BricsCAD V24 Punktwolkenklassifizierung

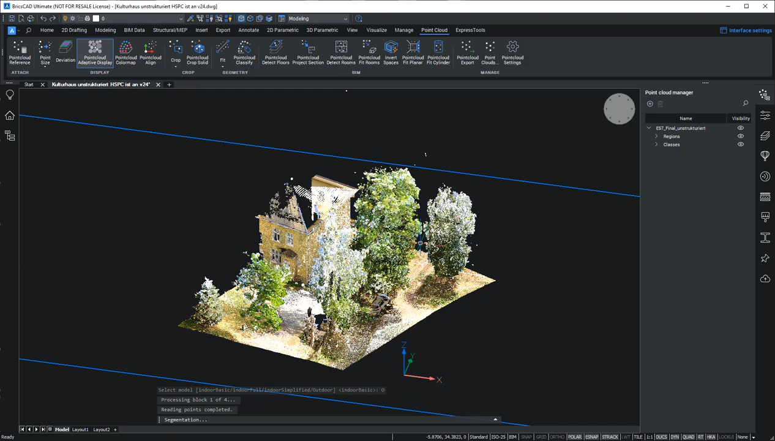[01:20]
Wir sind da draußen. Und dann gehe ich hier Outdoor und dann lasse ich den mal rechnen. So, das hat jetzt etwa vier bis fünf Minuten gedauert. Und wenn ich jetzt hergehe und hier diese Klassifizierung aufklappe, dann sehen wir, dass er hier einige Sachen nicht hat klassifizieren können. Da können wir auf das Auge klicken. Das ist gut, dass da nicht sehr viel verschwindet. Warum?
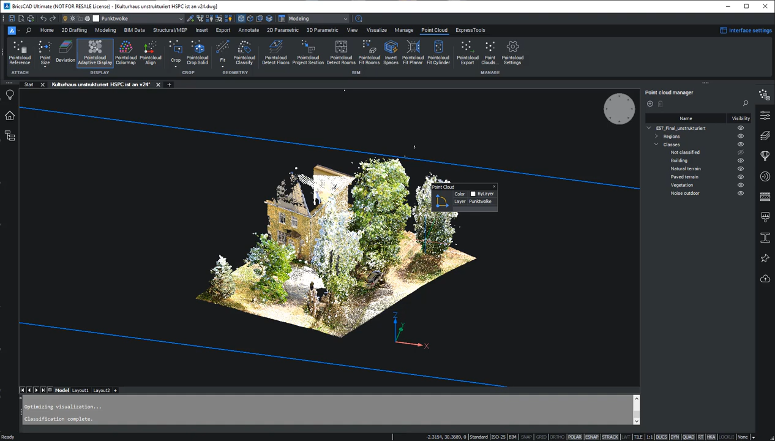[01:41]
Man muss also die anderen Elemente klassifizieren können. Building. Das ist doch cool, oder? Dann hat er ja sofort hier alles, was zum Gebäude gehört hat. Hat er mutmaßlich natürlich. Das ist aber trotzdem eine Riesenhilfe. Hat er hier entsprechend rausgenommen. Und dann gucken wir nochmal nach Noise Outdoor.
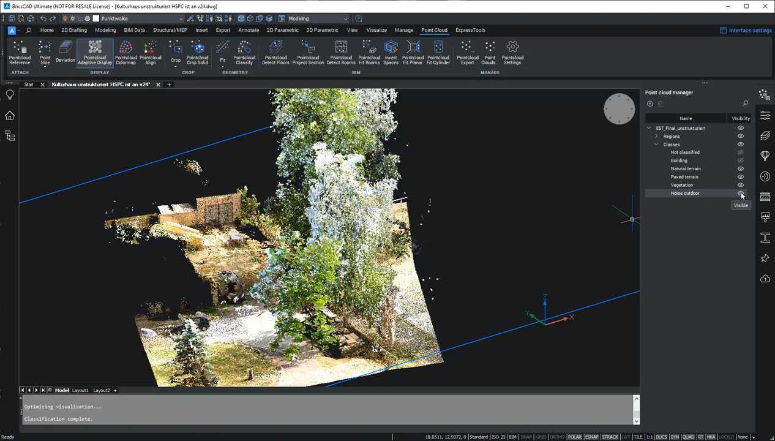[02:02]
Das sind so irgendwelche Unschärfen, glaube ich. Oder Spiegelung. Vegetation. Das ist doch cool, oder? Dann sind sofort hier die Bäume weg.
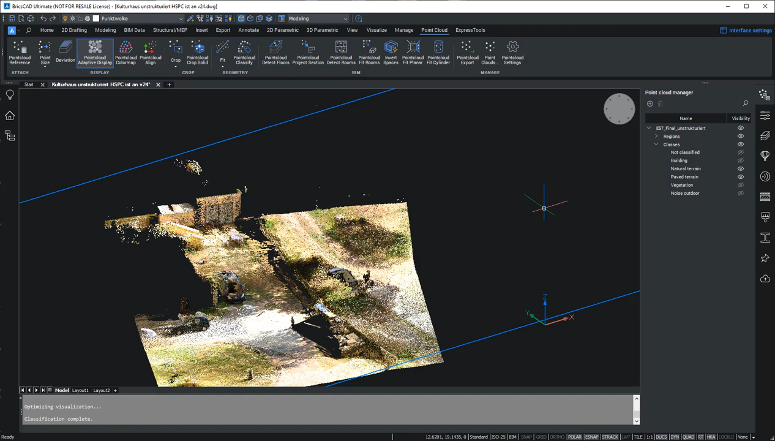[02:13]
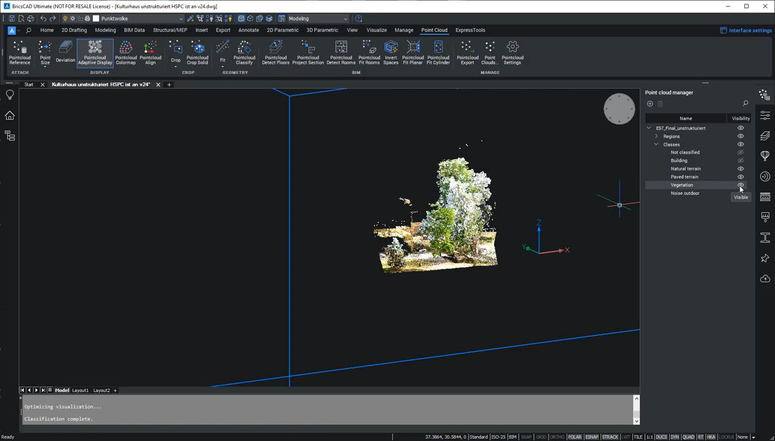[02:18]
Okay. Das ist das hier. Paved.
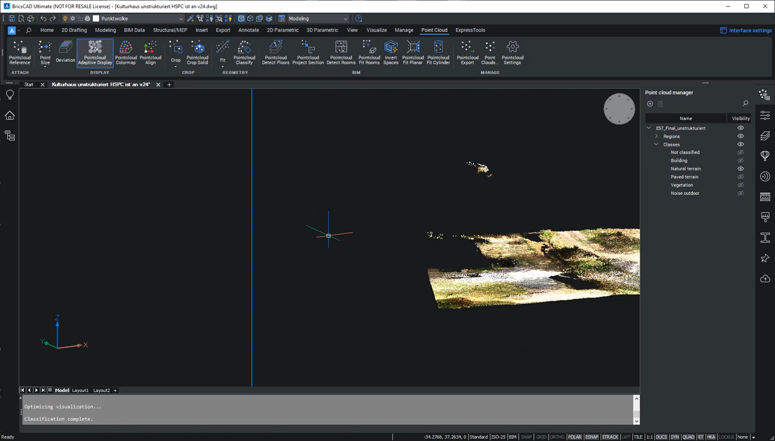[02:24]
Paved Terrain. Okay. Gucken wir nochmal.
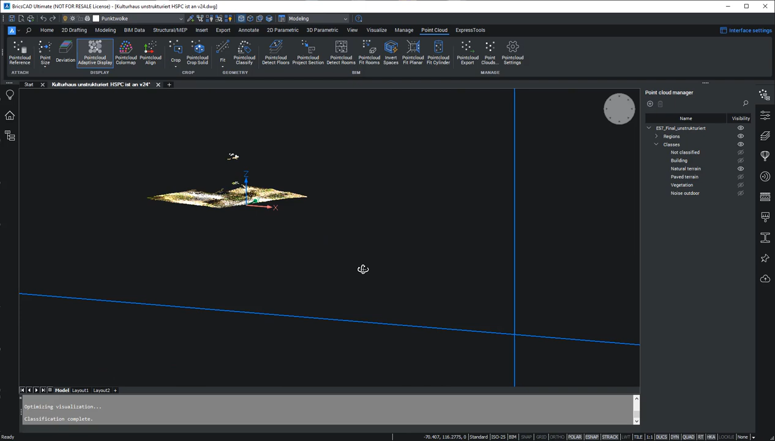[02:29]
Schalten wir das auch nochmal weg. Was ist der Unterschied? Das ist dann nur noch Natural Terrain.